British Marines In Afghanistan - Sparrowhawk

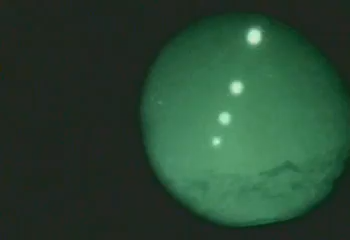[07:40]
Shield Teaser Alpha. Yeah, there's a lot of gunfire kind of region of the northeast sanctuary.